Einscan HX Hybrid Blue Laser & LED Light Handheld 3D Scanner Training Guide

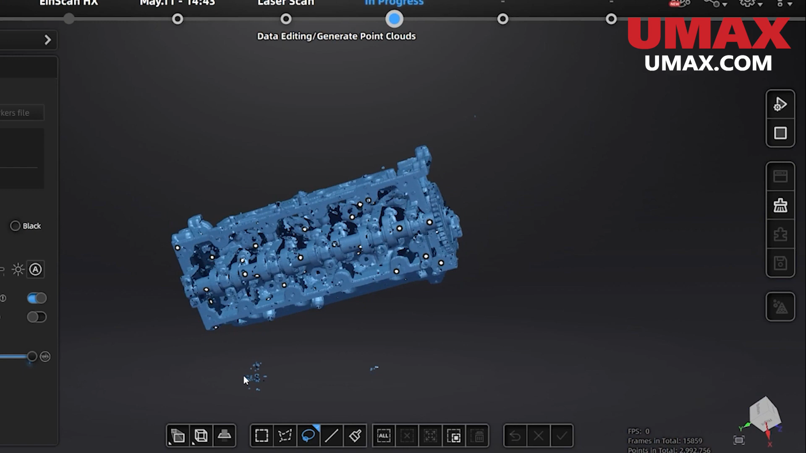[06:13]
Let's move on and generate point clouds by pressing the square button. This will give us a better idea of what our object might look like when it's a mesh.
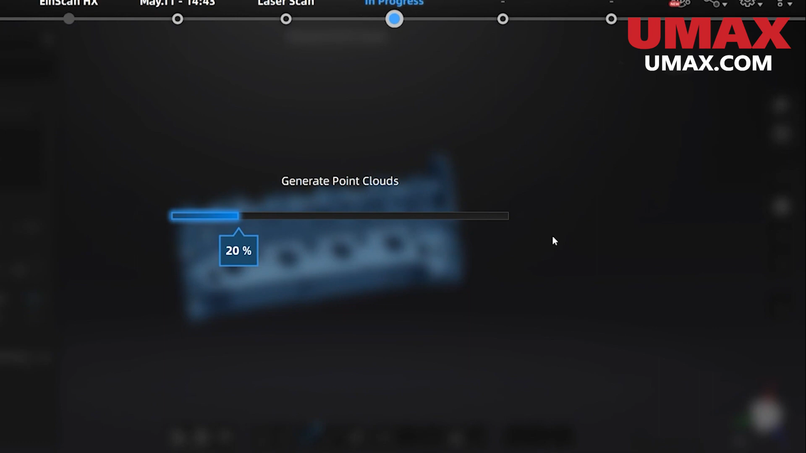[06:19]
We can still continue scanning or editing data after this if we desire.
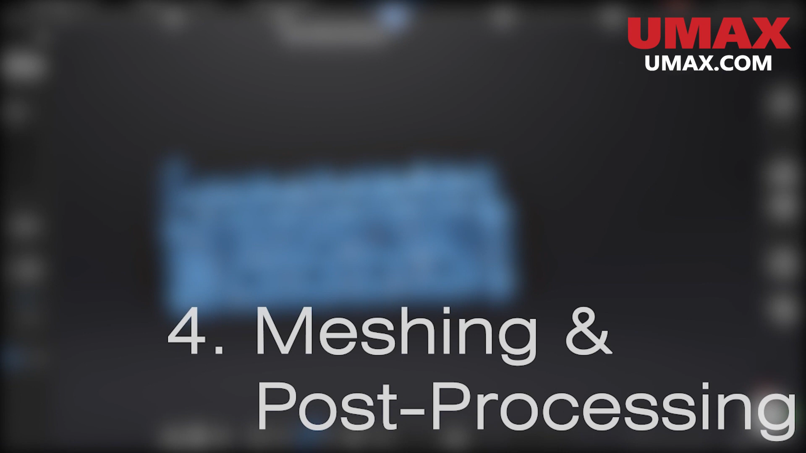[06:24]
If not and we like how it looks we can move on to meshing.
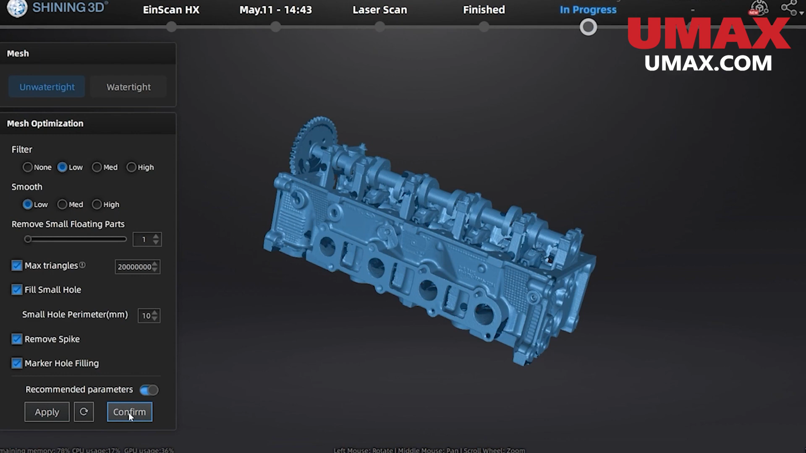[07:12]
Here we have many tools we can use much like the meshing settings. All these tools are reversible so feel free to experiment. I find that hole filling is a very useful tool myself where once we have the tool
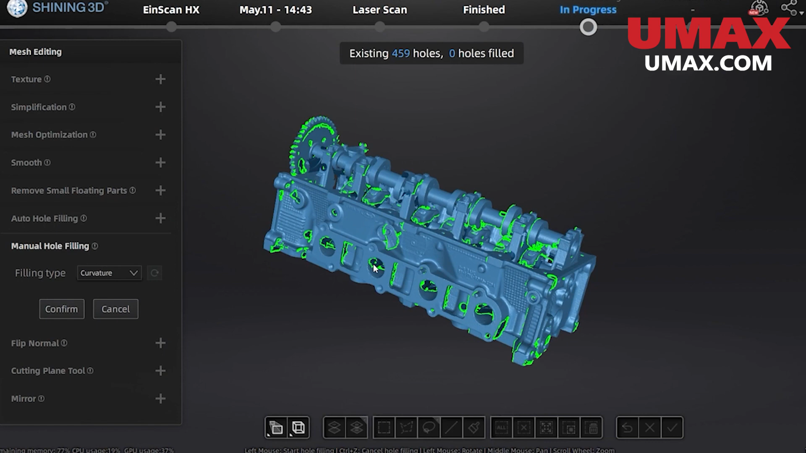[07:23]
selected we can click on the highlighted borders of holes to fill them.